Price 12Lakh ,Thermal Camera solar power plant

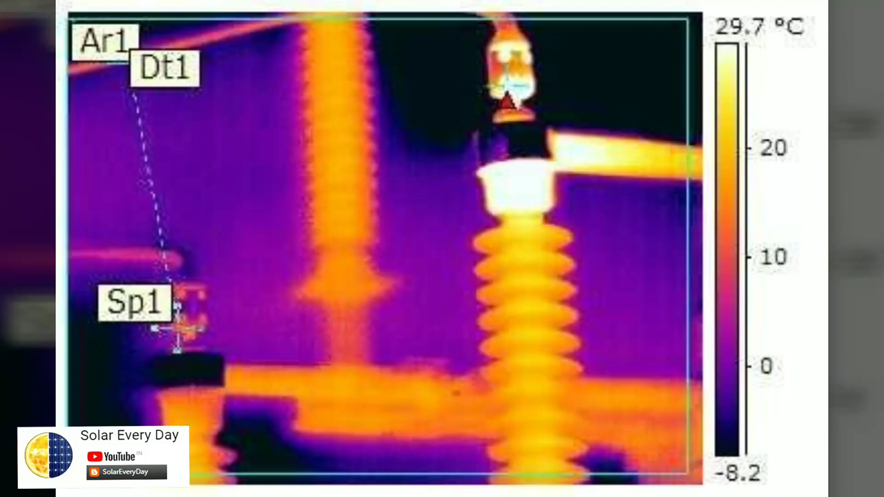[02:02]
On screen: scale top 29.7°C
some dust issue or some crack in the bushing so it's quite
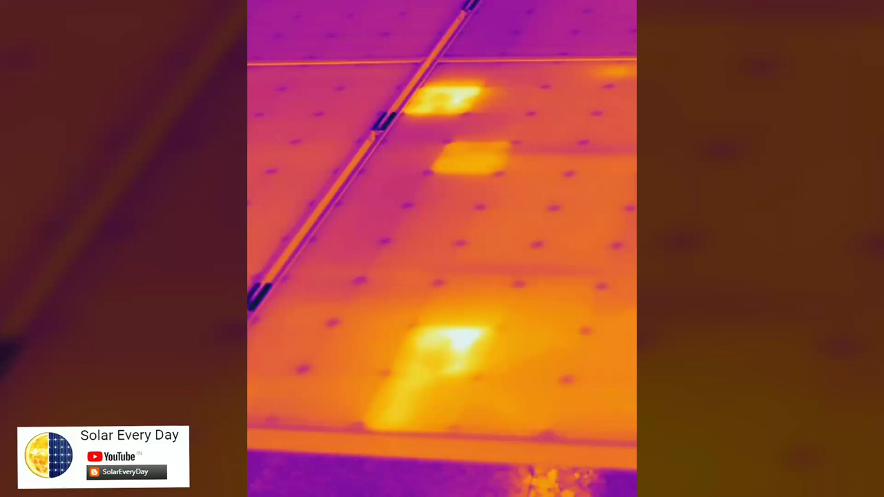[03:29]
problems on site so now we are taking the rear back image so these are some of the pictures which took on side so you can see the cells are glowing and dissipating dc power